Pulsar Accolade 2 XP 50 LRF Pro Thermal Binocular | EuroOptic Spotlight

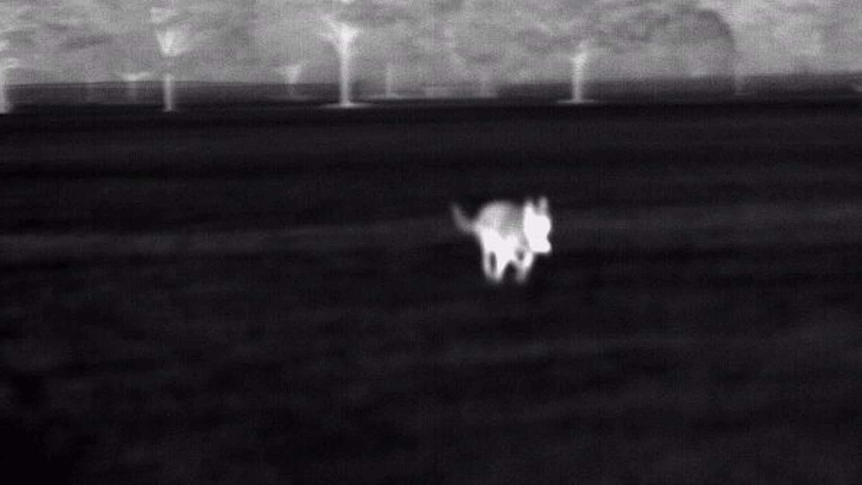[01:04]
The frame rate is 50 hertz which is fast enough to see fast moving objects like my Malinois Zuko. There's a ton of other specifications on this which we'll post on our website.
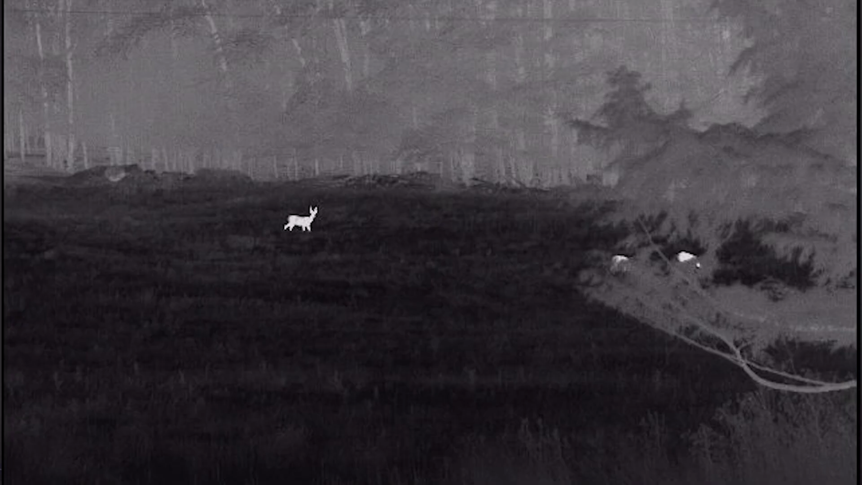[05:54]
able to use it for so we got some some deer out in the field we've seen
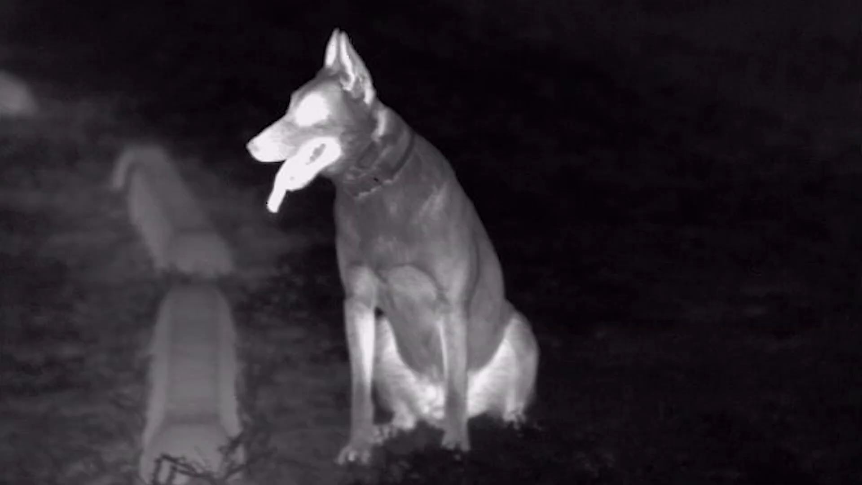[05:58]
a dog running around we've done some shooting with it for an upcoming night vision video and and it handled all that very well.